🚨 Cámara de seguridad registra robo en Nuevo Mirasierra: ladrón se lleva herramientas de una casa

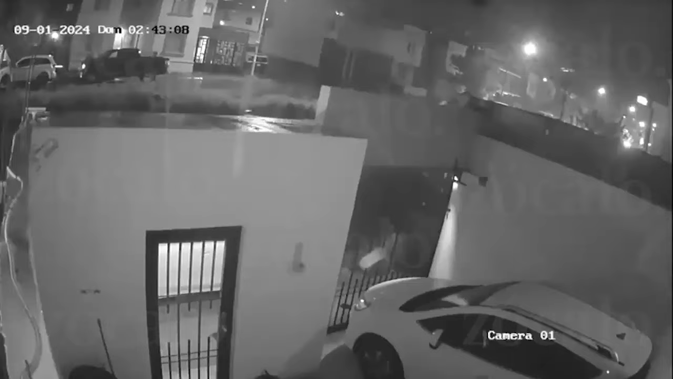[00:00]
Una cámara de videovigilancia captó un robo en una casa en la colonia Nuevo Mirasierra en donde, un hombre ingresó y hurtó herramienta de la vivienda. A las 2.40 de la madrugada, un ratero, que vestía pantalón de mezclilla, una playera tipo casaca de béisbol, gorra y tenis, se brincó por la fachada del inmueble ubicado en el Boulevard Cedros.